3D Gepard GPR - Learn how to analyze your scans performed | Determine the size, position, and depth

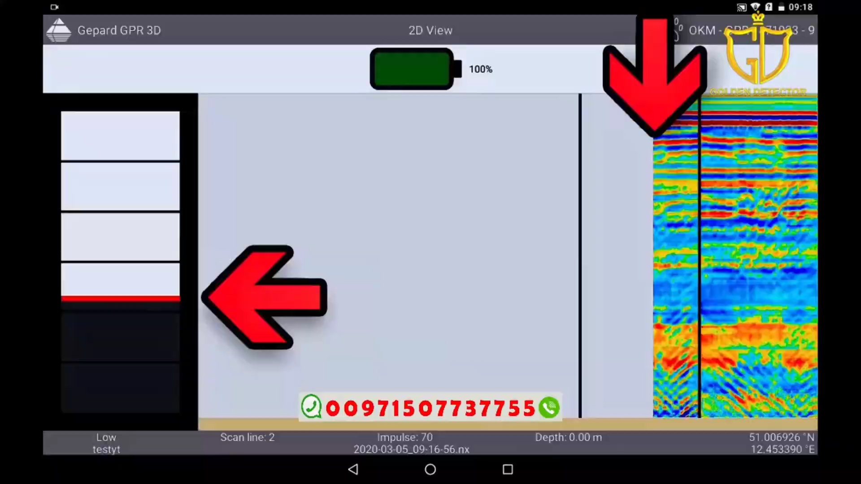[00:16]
Since we saved our last measurement we can analyze these quite easily at home in detail.
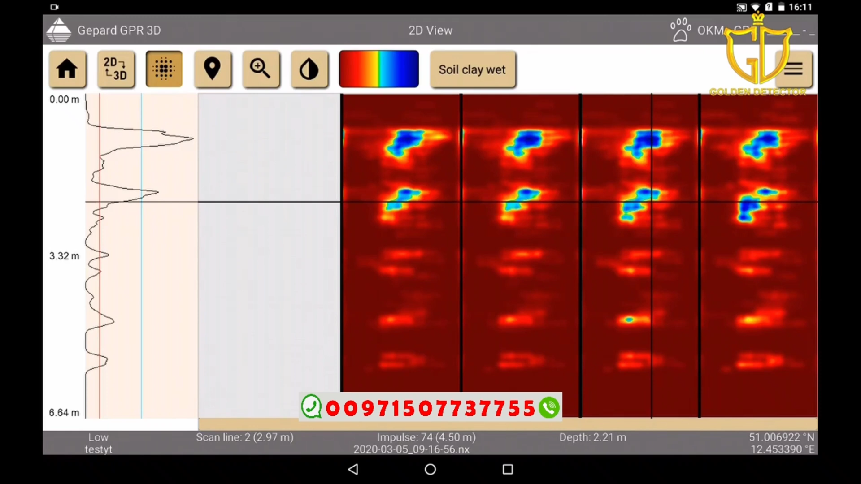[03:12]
In this view we can also move our markings, the crosshairs, from the 3D view to a new position. In the 3D view we can also access the raw data which offers further interesting information.
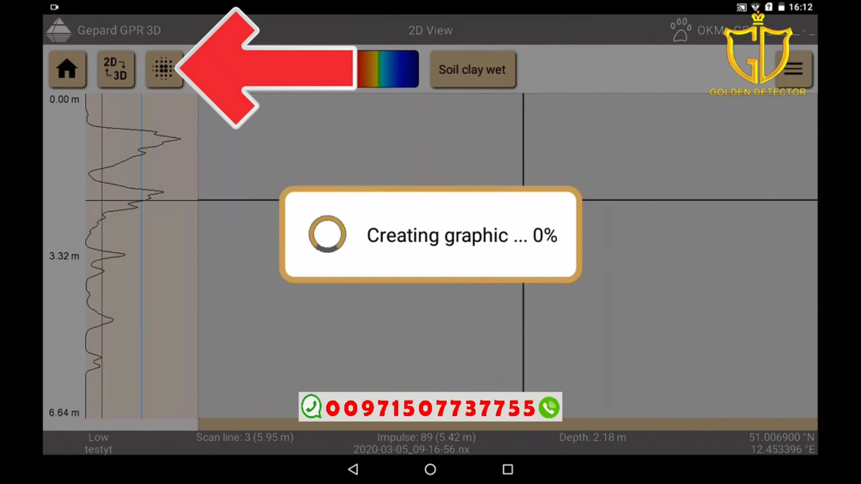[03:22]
More details will be provided in an additional tutorial.
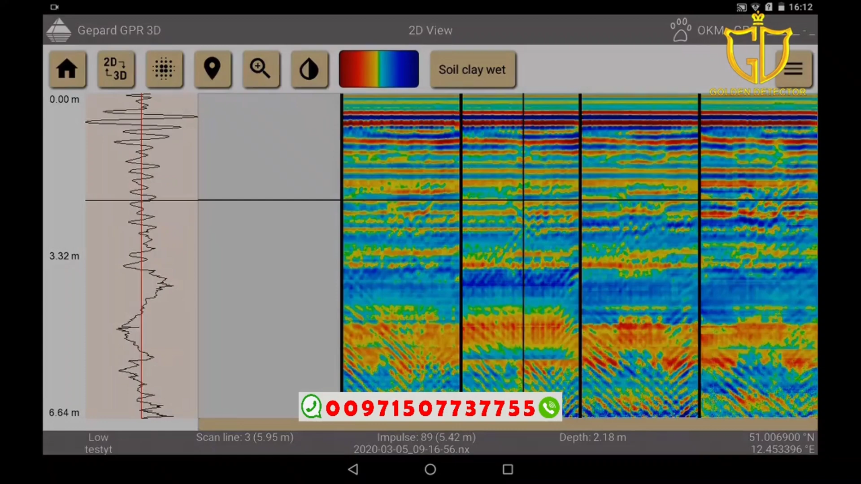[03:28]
Back in the 3D view we can export our visual representation into various formats.